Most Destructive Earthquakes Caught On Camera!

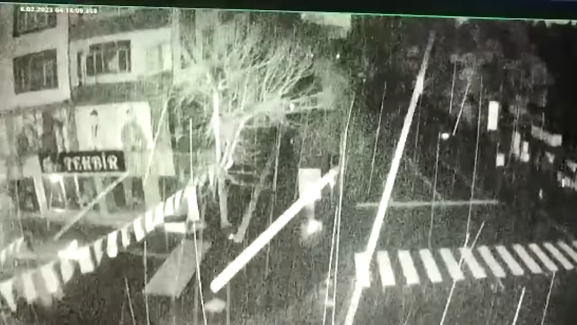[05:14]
Captured here, an entire apartment block collapses on itself.
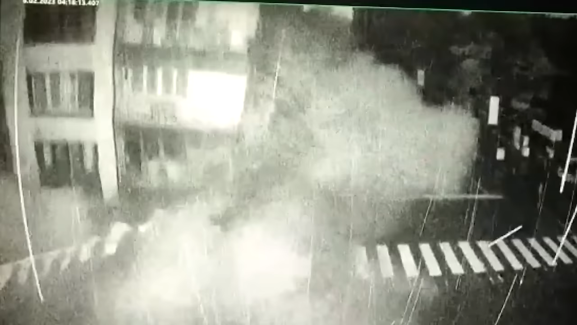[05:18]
Each floor crushes the one below, a process known as pancaking.